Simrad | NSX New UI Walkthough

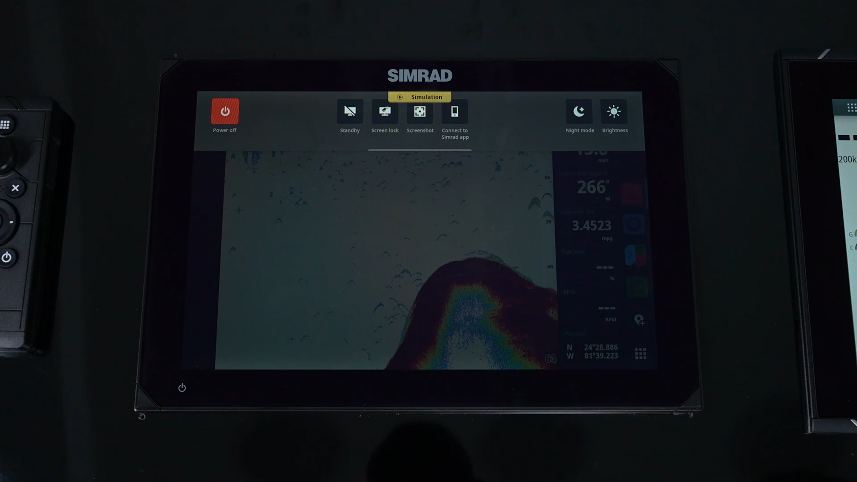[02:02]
We can do screenshots, turn on that capability. Here's also where we're going to connect to that Simrad app. So we can synchronize our data and share that information. And again, as you can see, night mode or brightness. So we have the ability to go in and control the brightness of the screen.
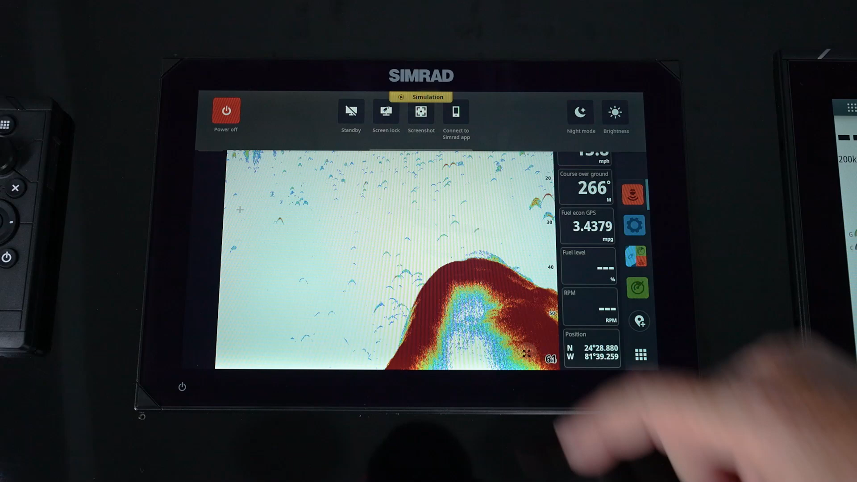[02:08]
And then as we keep going, we've got our data bar, which again, can be turned on or off depending on how you build the page. And then we've got our utility bar. So the utility bar is kind of like the bottom of your computer where you add different software, different views that you want to have turned on at all times. So you'll notice here, we've got a section up top. And when I touch that, you'll notice it's going to say unpin. So if I unpin it, I now remove it. But I can go through any of the pages I have.
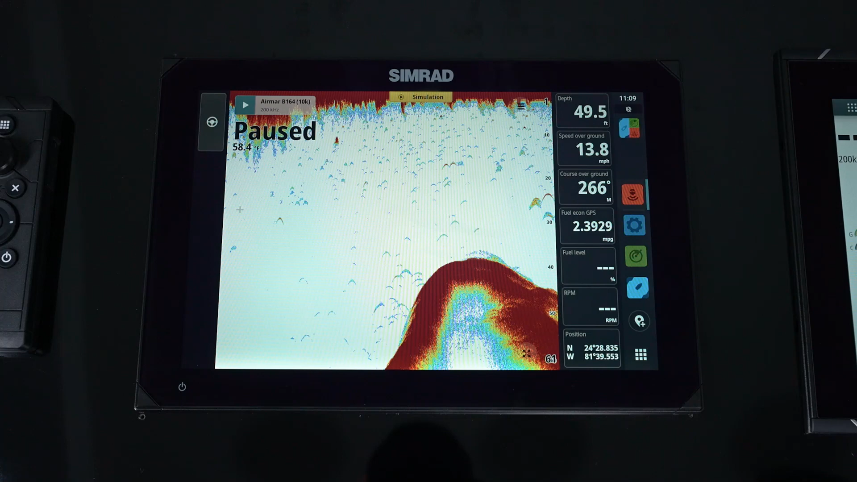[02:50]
On screen: depth 49.5 ft, speed 13.8 mph
And if I press and hold that and pin it, I can add that to my bar. So what that means is every time I turn on the machine, these views will always be there so that I can access them real quick and easy. And then we go down, you've got your quick way pointer mark button, and again, our home. And that gets us back to our page where we started.